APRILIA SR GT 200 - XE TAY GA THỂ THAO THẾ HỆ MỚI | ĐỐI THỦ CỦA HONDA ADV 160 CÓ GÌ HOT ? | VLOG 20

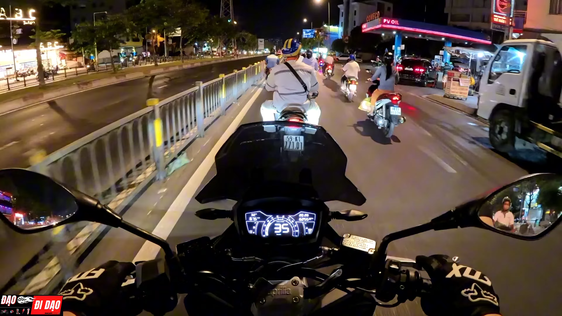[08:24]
Ghi đông trần dễ dàng có thể gắn bắt điện thoại Giá để điện thoại đây Ngồi báo đáp xuất lớp Hay là đồng hồ mấy cái đồng hồ Chi ghi với mọi người Nói chung là rất là dễ gắn vô mà không phải đục khoét gì hết đó Ngồi cầm tay lái Thể thao ghê ha Lùi một xíu
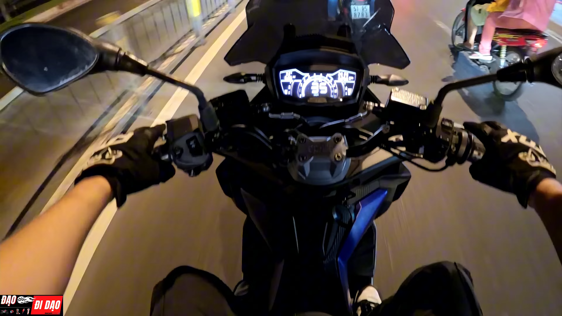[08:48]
Vị trí để chân thoải mái là mọi người
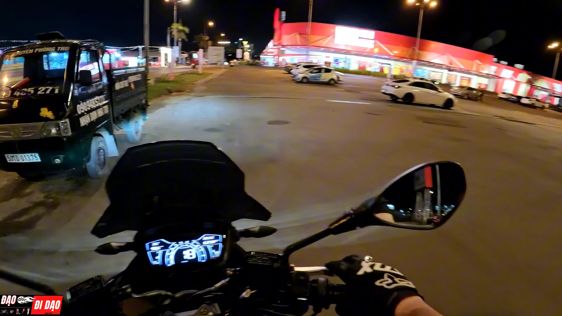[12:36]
Ở đây sáng quá Ở đây sáng đẹp quá Đây để mình kén cái nha Nào mình dựng con xe lại nè Nào mình cho mọi người coi con xe nè
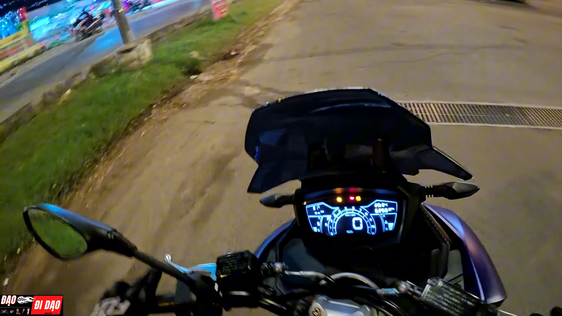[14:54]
Trả thêm dòng nữa để cảm nhận con này nó chính xác hơn Đó Đó mọi người thấy cái giao thốc nó thốc lên không Vượt qua rất là dễ dàng Về hệ thống fan đi Nè qua cái g cái nè Rồi ơi nó êm gì đâu êm luôn á